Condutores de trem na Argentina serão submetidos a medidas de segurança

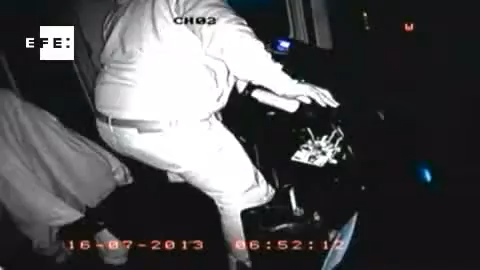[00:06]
Os registros obtidos por algumas delas foi este, condutores distraídos ou simplesmente dormindo durante o trajeto do trem.